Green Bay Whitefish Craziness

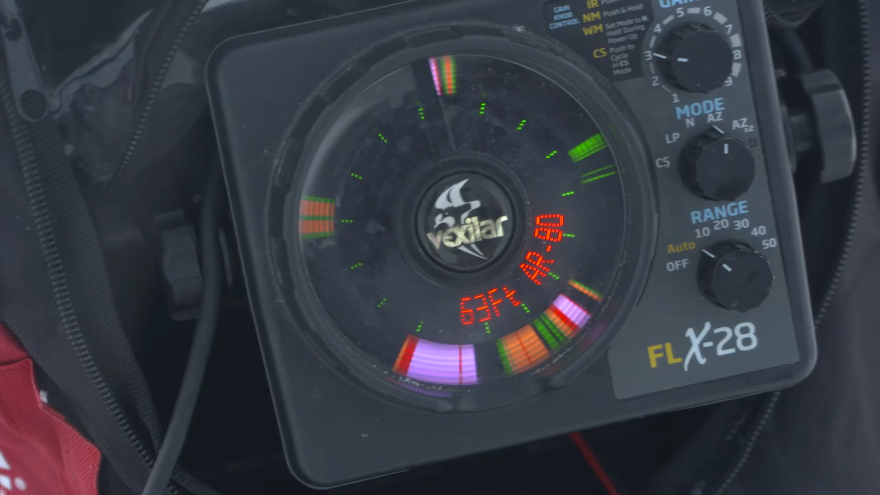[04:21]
On screen: depth 63 ft
They think the gobies or the bloodworms are working at bottom, so they'll see that dust cloud and they'll come in and investigate.
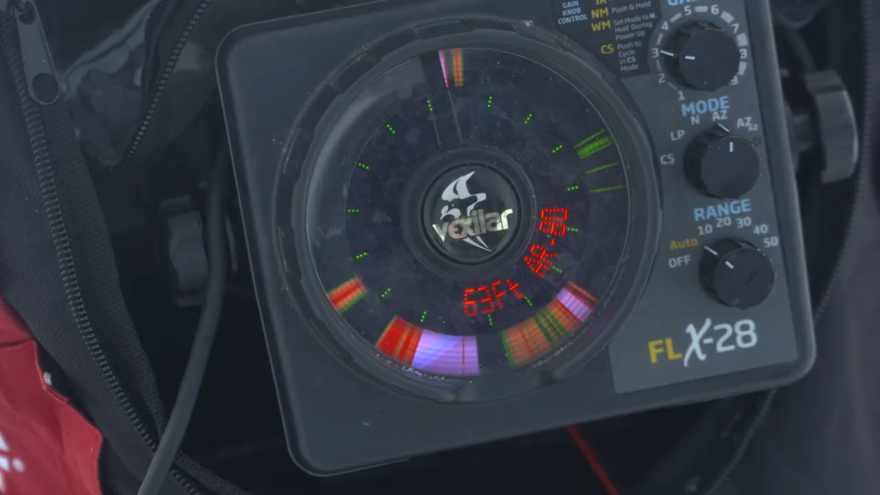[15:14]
One down there waiting for me.